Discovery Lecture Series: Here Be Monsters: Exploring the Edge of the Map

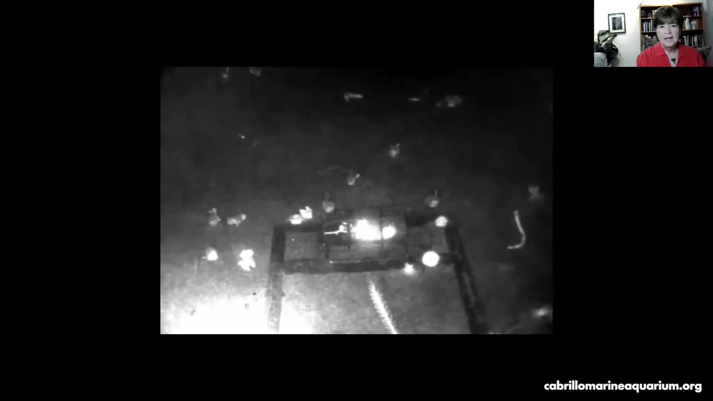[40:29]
this was the typical response that was a juvenile humboldt squid coming in
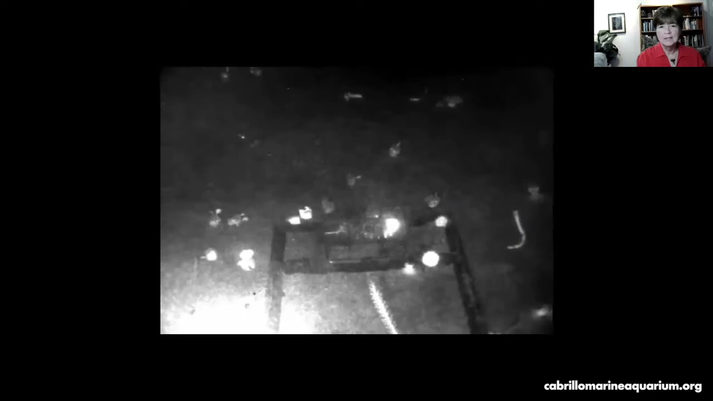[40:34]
and attacking and then not finding food which is what they expect to find they expect to find whatever's attacking the jellyfish um and
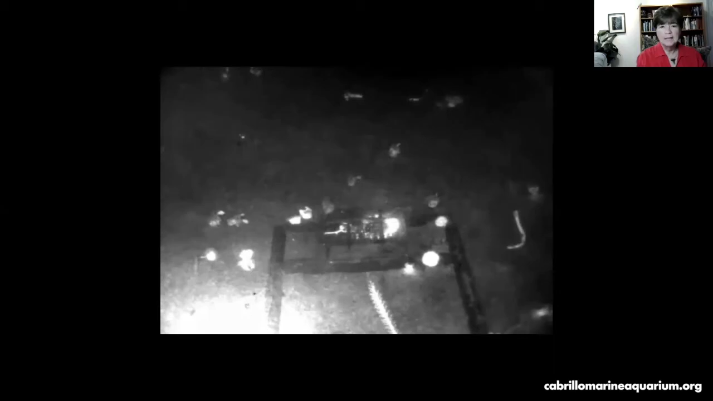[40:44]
so they swim away in disgust um this one comes in same thing and inks his disgust um before